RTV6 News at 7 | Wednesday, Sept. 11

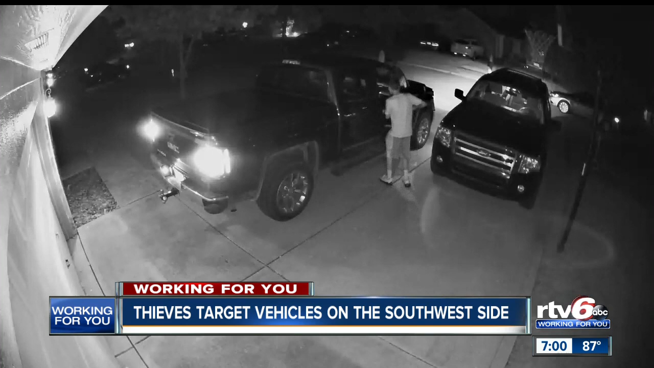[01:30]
This was recorded Thursday night in Decatur Township. You can see three people who appear to be teenagers stealing from vehicles, then two come back and take off in a truck. The owner of that truck had a GPS tracking system and was able to get it back with the help of police. But others who have had their vehicles taken on the southwest side hope whoever is doing this is caught and soon.
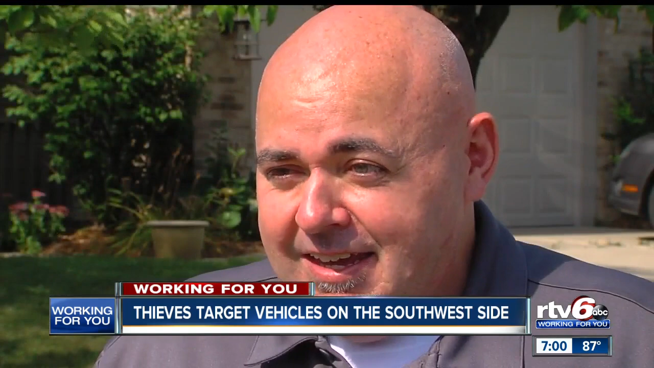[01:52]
I can say kids are kids, you know, yet you hope they find the right way, learn that, you know, what they're doing is wrong.
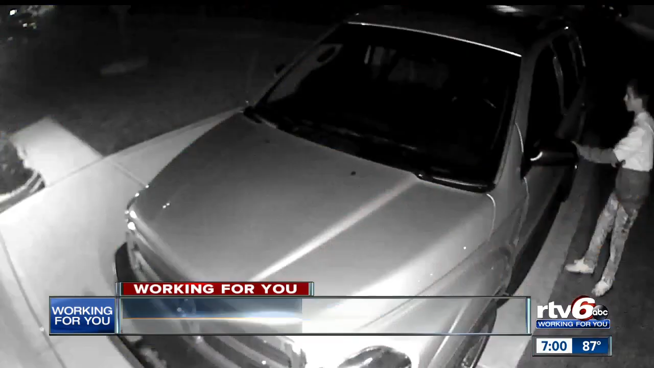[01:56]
And maybe, you know, I mean, you want them to get caught for what's happening. I really just don't know. I'm kind of at a loss for words there. The thieves seen on video are also accused of stealing from unlocked vehicles, a gun, expensive sunglasses, even a pair of keys belonging to another vehicle that was stolen. If you know anything, you're asked to contact police.